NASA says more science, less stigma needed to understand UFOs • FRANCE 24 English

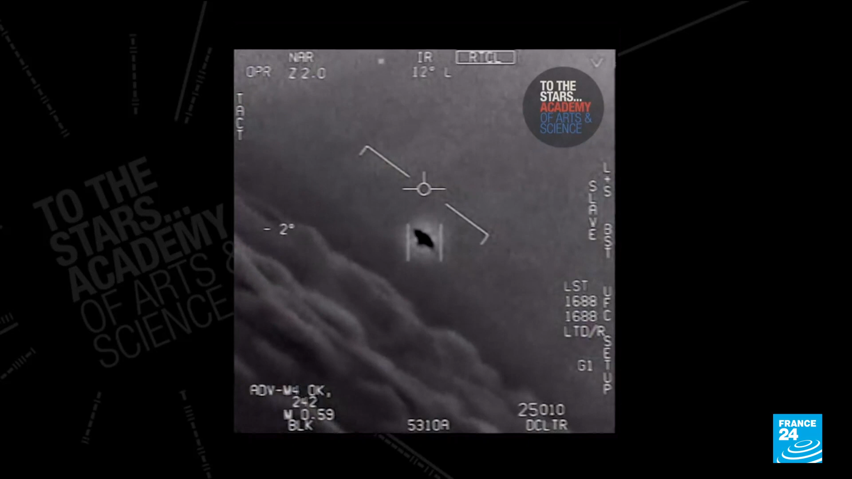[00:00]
That's not an LNS though, is it? It's not. I do have an LNS, yeah. Well, if there's a good thing...